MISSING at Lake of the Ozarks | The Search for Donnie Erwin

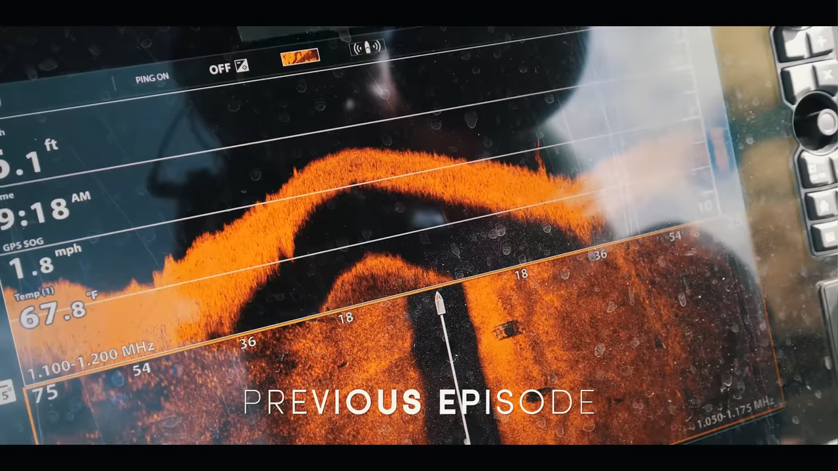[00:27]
On screen: water 67.8°F, speed 1.8 mph
Today, we've got thunder and lightning, and those weather elements are definitely against us.
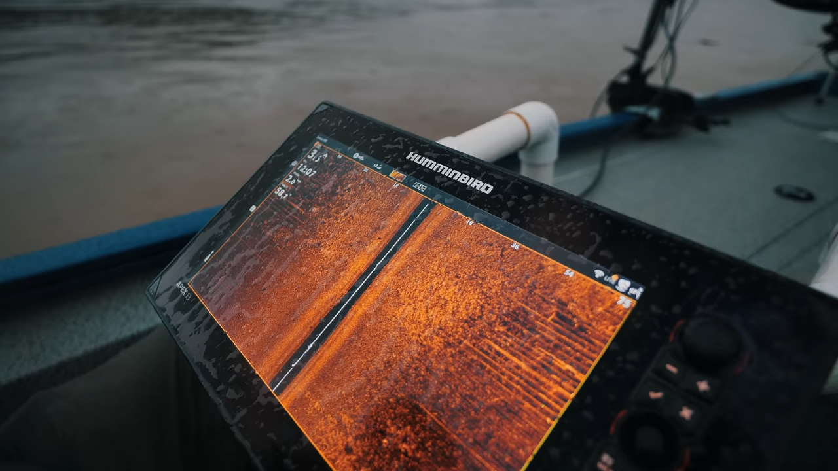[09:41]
Yeah. Yeah. Just keep it straight. Keep it straight. Keep it straight. And this anomaly should either be right under us or. Right. I don't see it. It's just, it's just too shallow.
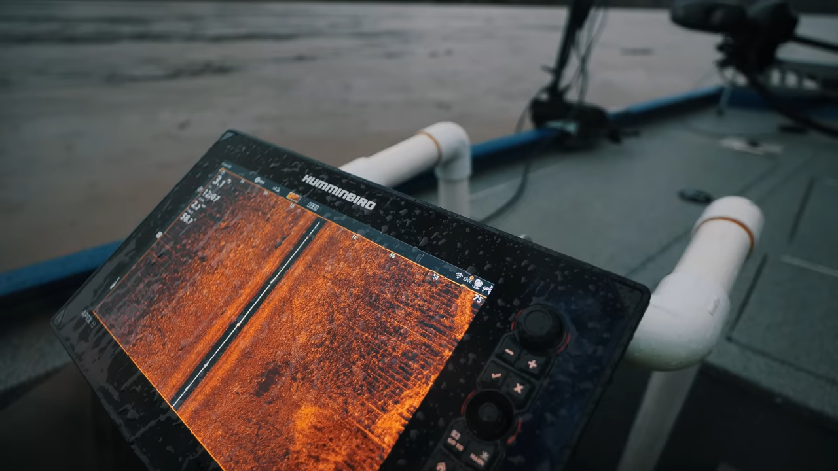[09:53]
Well, there's that, there's that log down there that may have casted that shadow. Yeah. We're on the other side. Yeah.
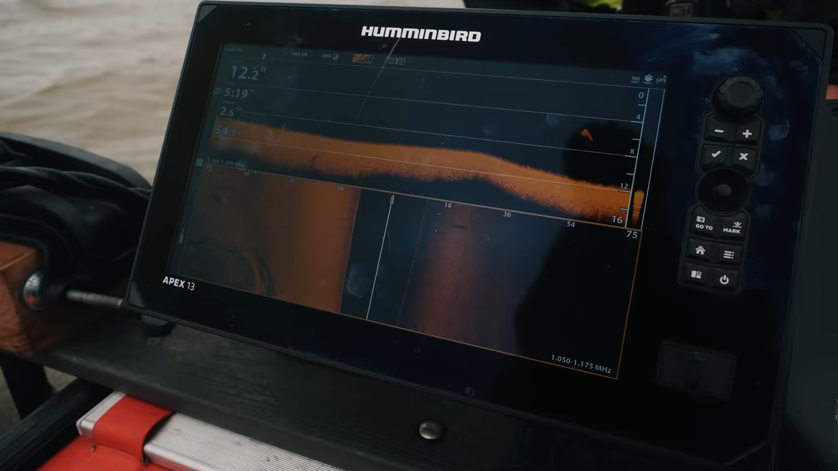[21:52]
And while I don't think that this is it, we just want to make sure that we double check it.
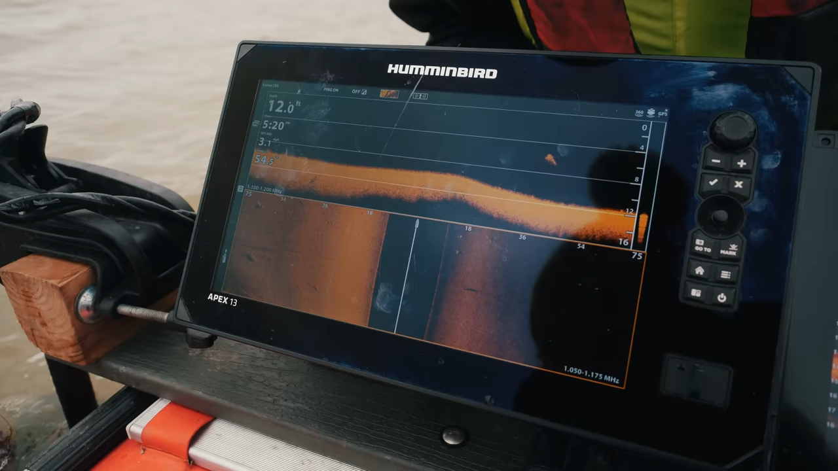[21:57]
On screen: depth 12.0 ft
And it could have just been the way that this bait ball of fish is
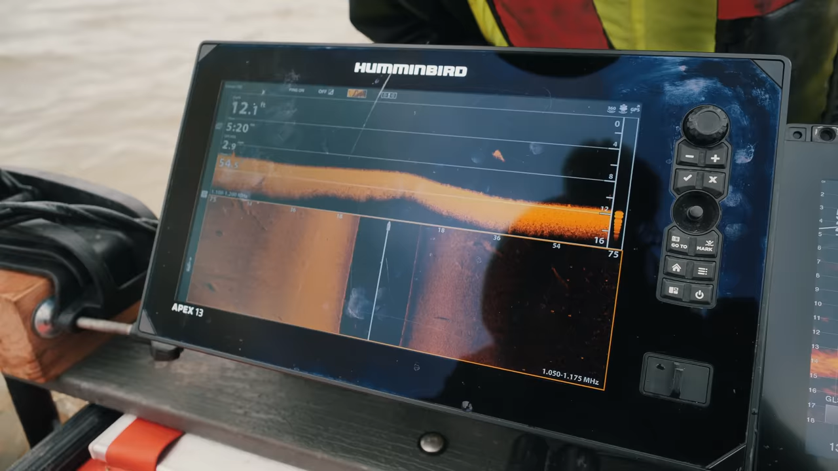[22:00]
showing up or there could be something out here. We're going to find out right now.
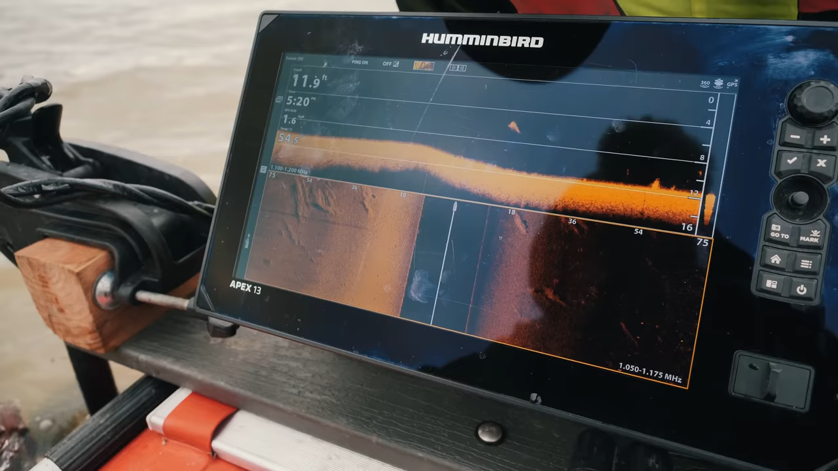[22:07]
On screen: depth 11.9 ft
This is what I was interested in the way that was laying and see how like everything's very consistent down here.